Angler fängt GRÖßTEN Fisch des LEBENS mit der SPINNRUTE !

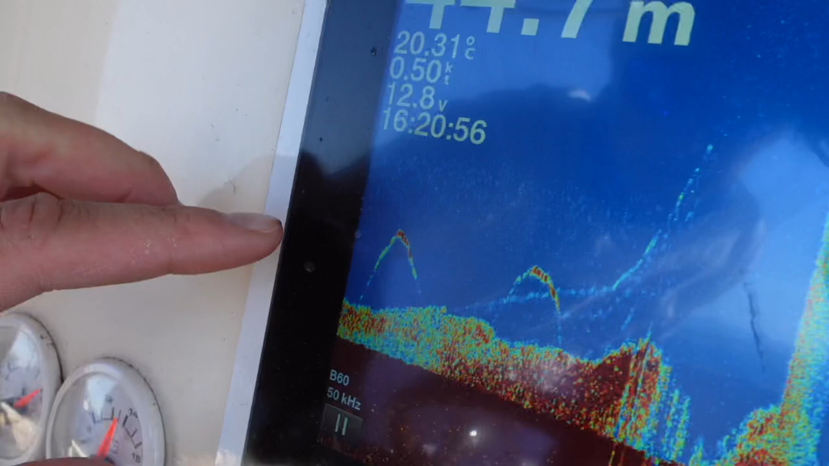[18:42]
On screen: water 20.31°C, speed 0.50 kn
Stimmt. Das ist einer, der aber reinschießt. Da kommt einer. Guck mal, das sind Sardinen hier unten. Warte das mal, ist man ein... sieht es nicht so gut. Jetzt sieht man es.
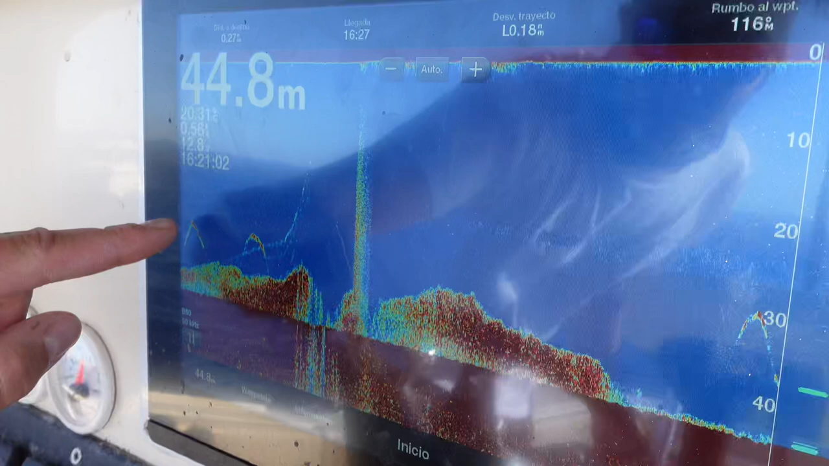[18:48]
On screen: depth 44.8 m
Das ist ein Fisch, der hier in die Sardinen reinschießt. Das sind Sardinen unten. Da geht der Fisch rein, dann jagt er hier drin, dann kommt er wieder raus und dann geht er wieder rein.
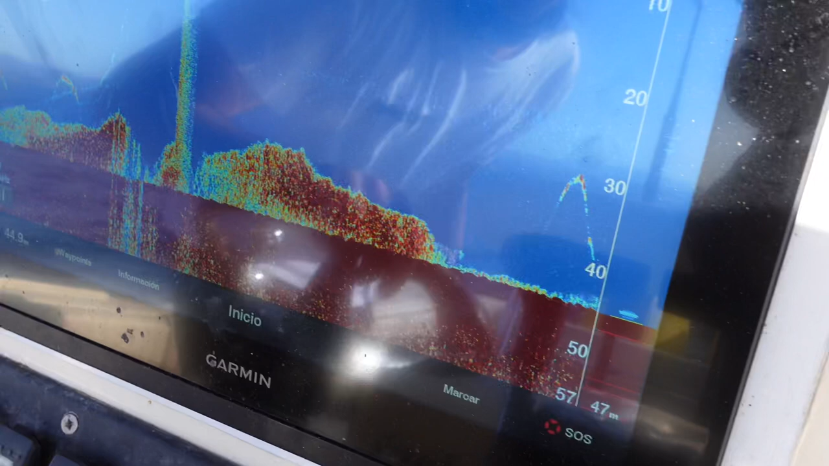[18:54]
So, und hier geht auch gerade einer runter. Ja. Da kommt wahrscheinlich gerade auch ein bisschen Sardine. Ja, safe.